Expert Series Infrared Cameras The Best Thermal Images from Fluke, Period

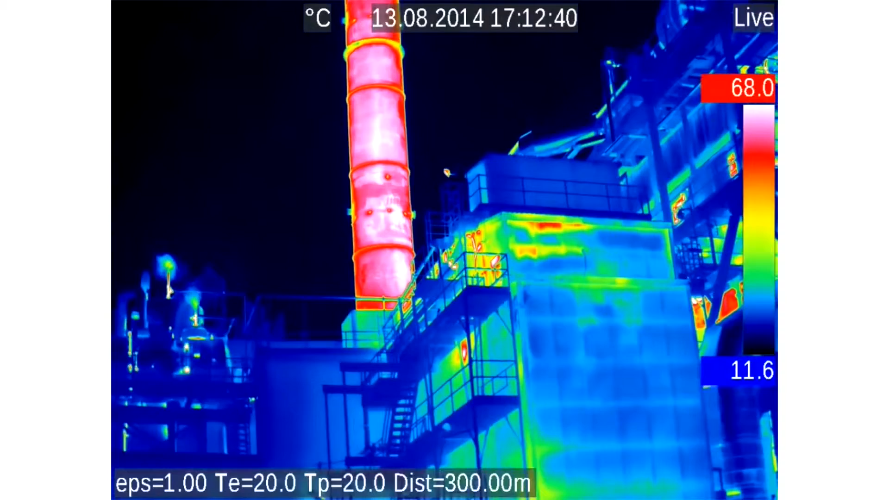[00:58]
On screen: scale top 68.0°C, scale bottom 11.6°C
With Fluke Connect, you can save and share data faster and easier. The most convenient way to manage and wirelessly transfer infrared images to your smart device.